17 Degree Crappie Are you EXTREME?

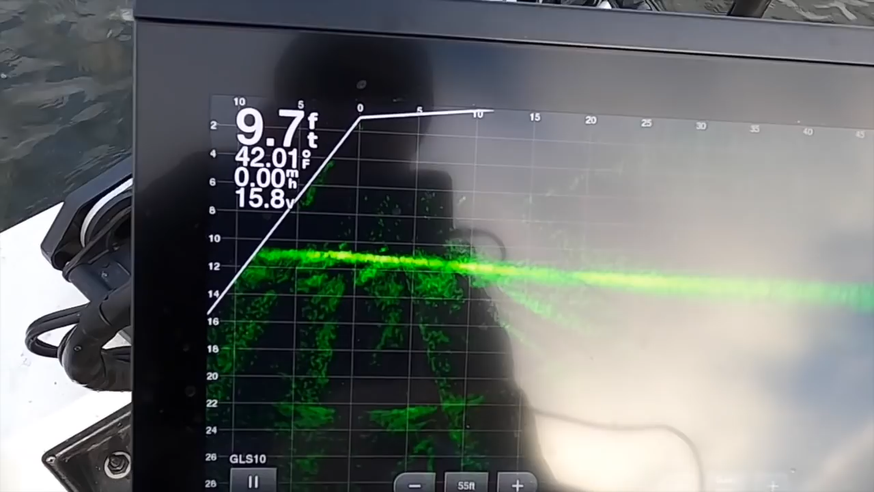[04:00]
On screen: depth 9.7 ft, water 42.01°F
funny how cold it's been guys um i mean i literally just got out here and the battery on my gopro died so um and it was fully charged when i left the dock and so now i'm having to use a
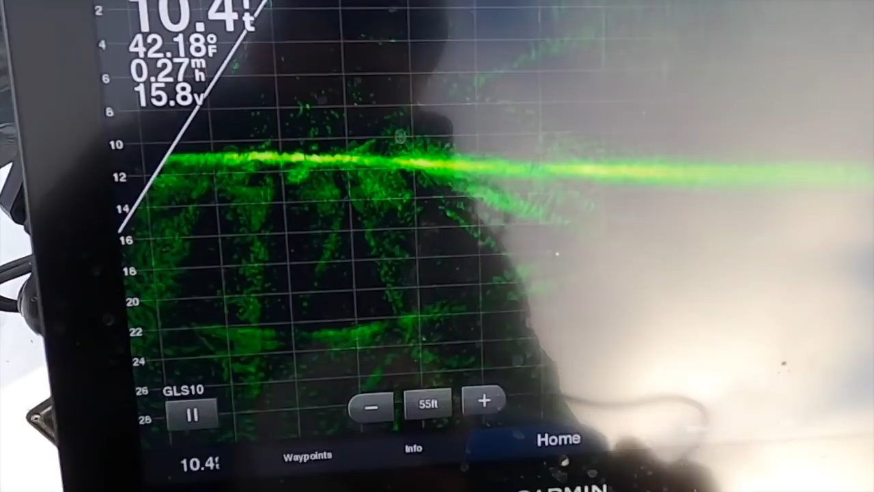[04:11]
On screen: speed 0.27 mph
stupid uh block so look all the artifacts right here right crazy right all over this place um there's fish out here that's what we're going to fish actually but if i come in here and i hit the menu sonar setup appearance go here go to amber look how it clears
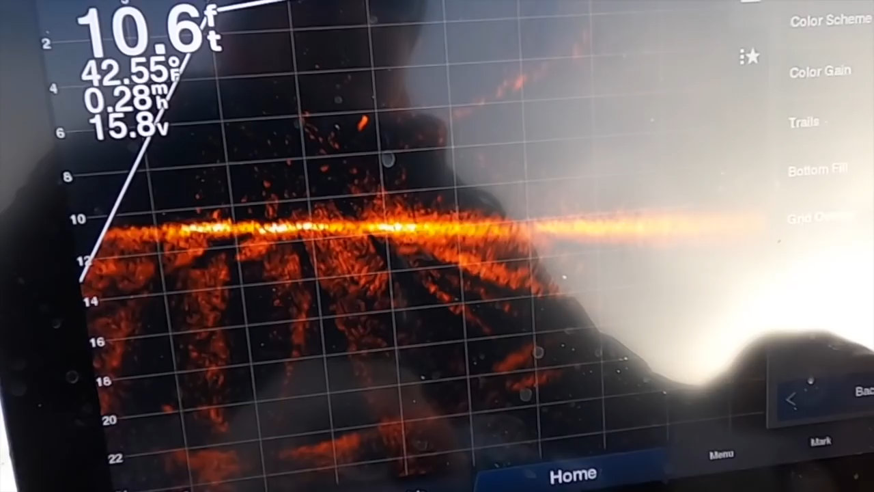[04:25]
On screen: depth 10.6 ft, water 42.55°F
it up at least it gives the impression that it's cleared up and i think that's i honestly think that's the big difference now no no without a doubt when you're dealing with a 15 inch screen uh that's going to accentuate it even more it's going to make those even more artifacts look like that but that's amber
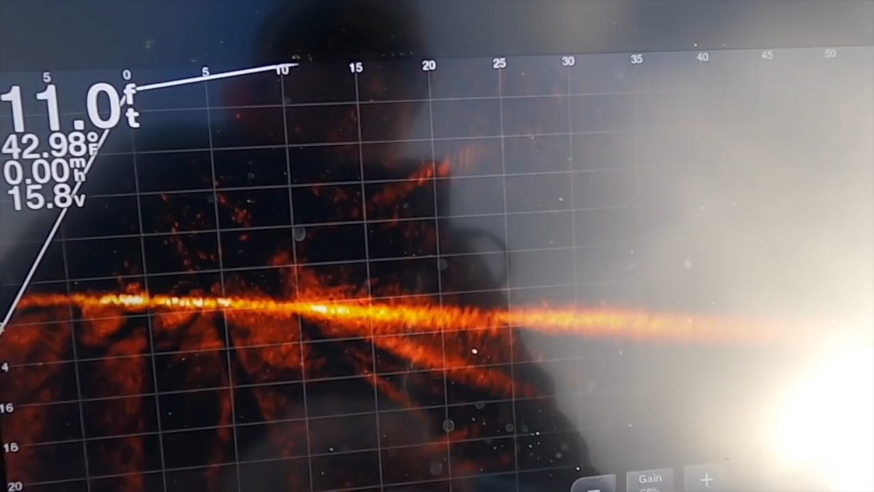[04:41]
On screen: depth 11.0 ft
versus the green so i'm just going to go ahead and put it back to green because i've kind
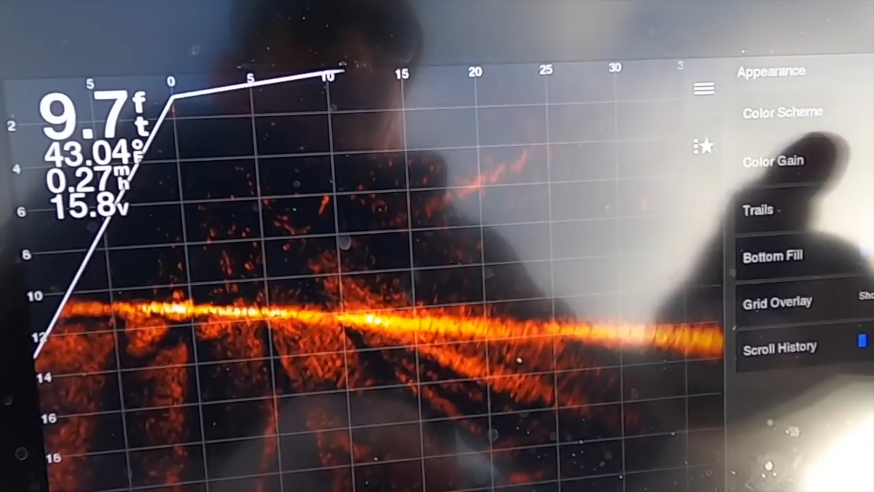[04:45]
On screen: depth 9.7 ft, water 43.04°F
of grown fond of that and uh black emerald but you see how the artifacts bam
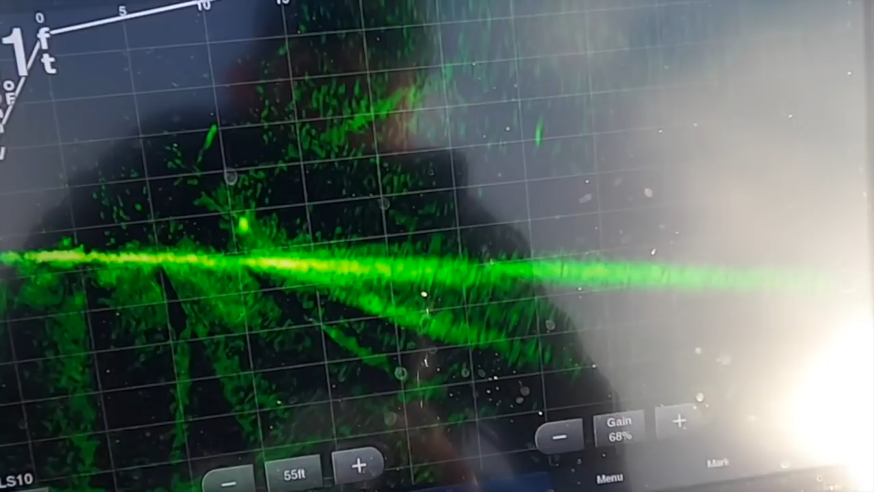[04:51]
so i don't know man um you
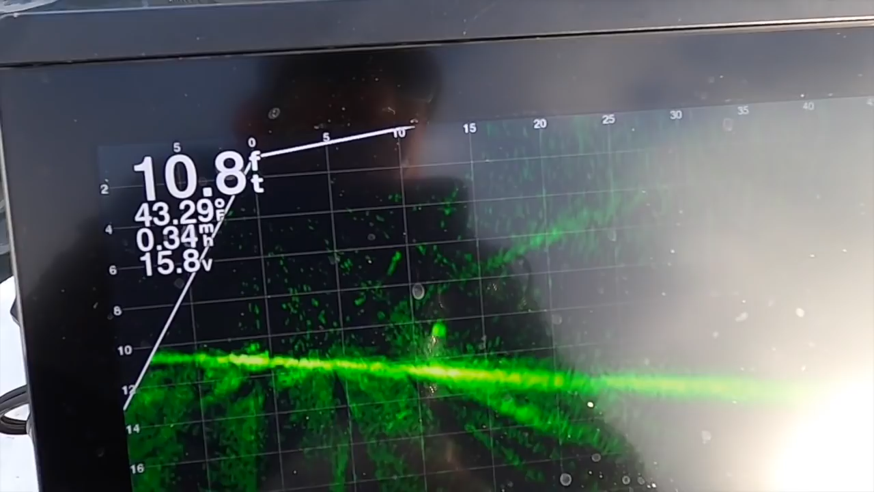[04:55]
On screen: depth 10.8 ft
know could i turn down my gain of course i could turn my gain down to like that 61 but i've never ran it at 61 so that bothers me a little
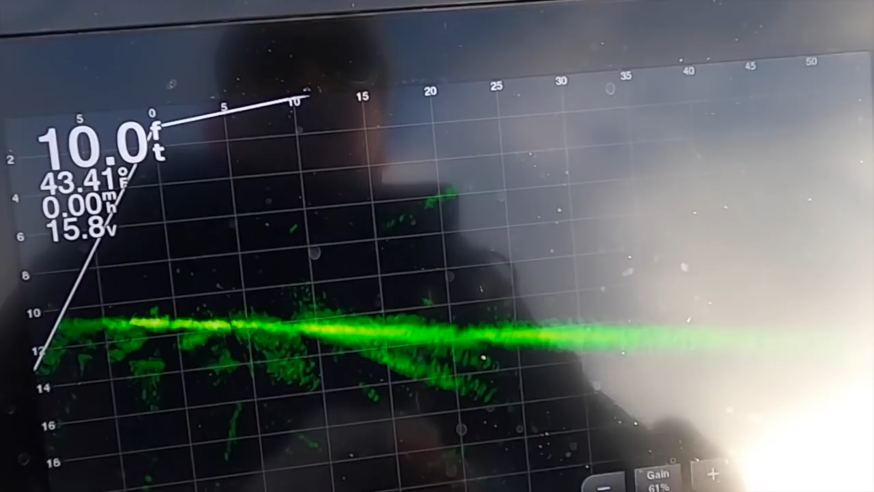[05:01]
On screen: depth 10.0 ft
bit still have the ghost tree effect that hasn't changed whatsoever so i know it's a transducer issue so i might order a
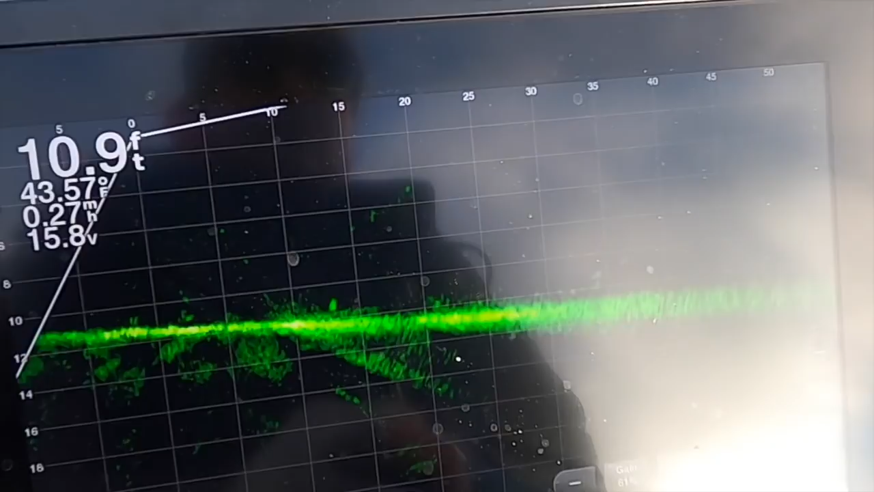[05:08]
On screen: depth 10.9 ft, water 43.57°F
new transducer i have two actually i should maybe just put the other one on it but um let's see if that changes it if you have some recommendations on the transducer and how to get rid of that um help a brother out let's fish
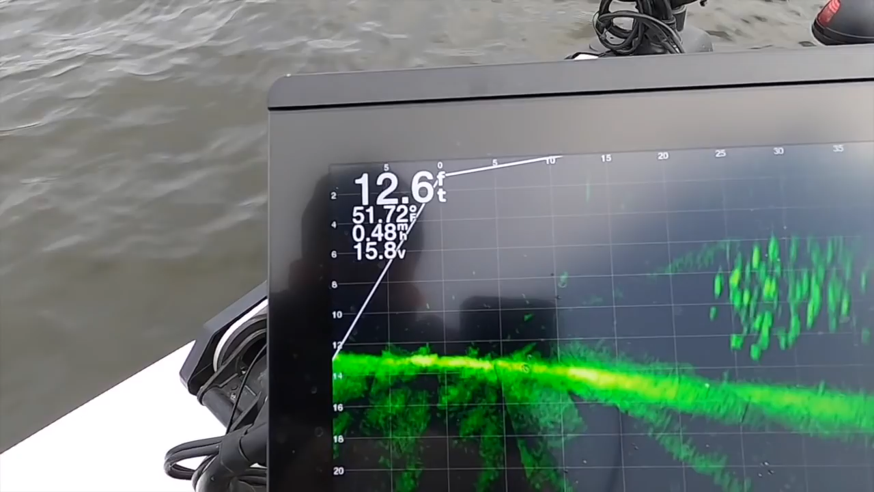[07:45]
On screen: depth 12.6 ft
Those guys are moving, and they're catchable.
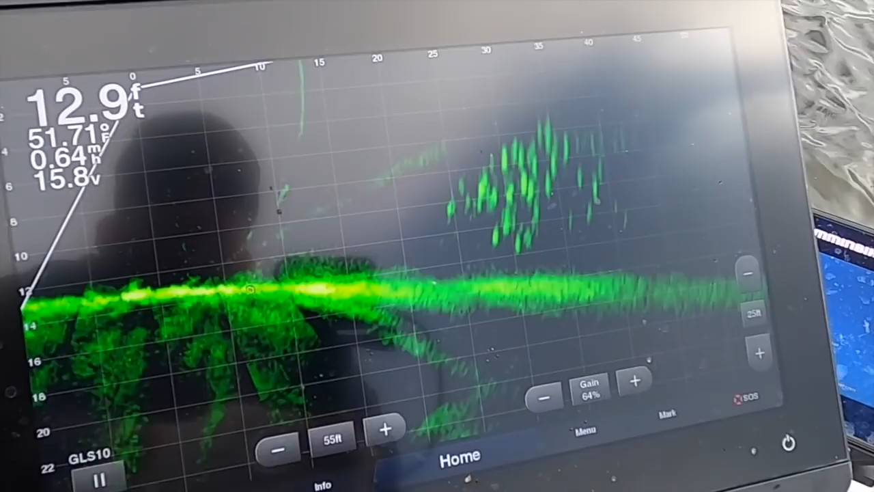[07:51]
On screen: depth 12.9 ft
You know, they're not moving too fast. But they're just out there stacked up.